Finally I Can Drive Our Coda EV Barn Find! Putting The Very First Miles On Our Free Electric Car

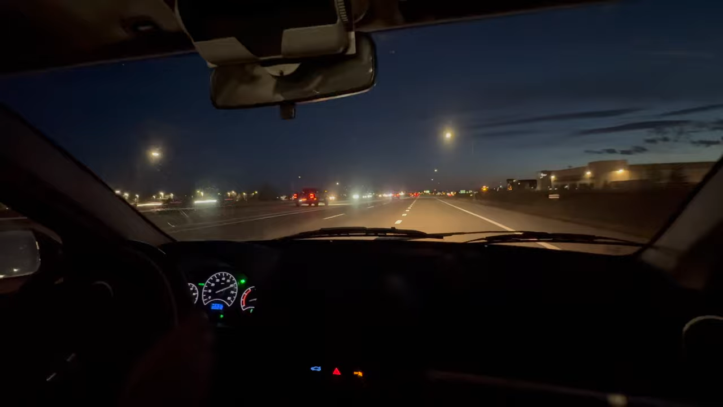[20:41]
We're going to do a big long hit of regen as we come off the highway ramp here. We're at 50% state of charge indicated. Again, I'm not sure why the high voltage zap icon is on.
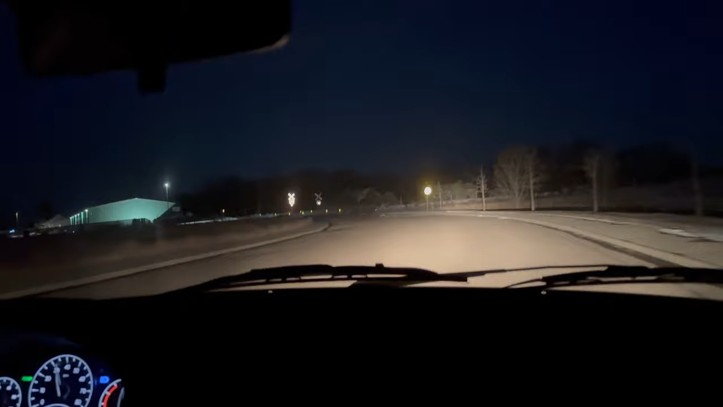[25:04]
I still have not figured out where the horn is. There's the, what, the wipers. But we're arriving at Colton's.
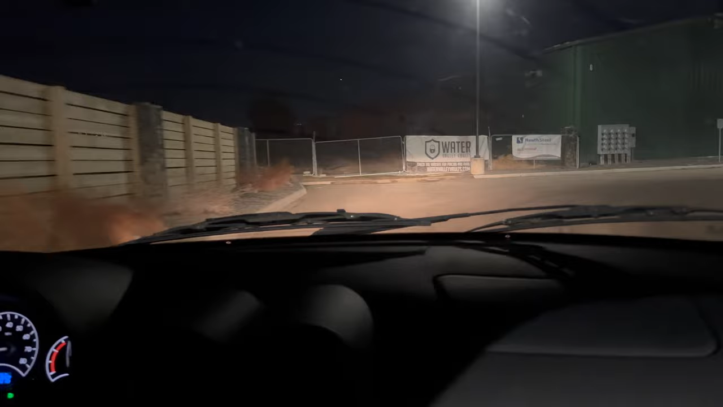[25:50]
But dang, look at it in the reflection. If you look to the right here, it's a good looking car.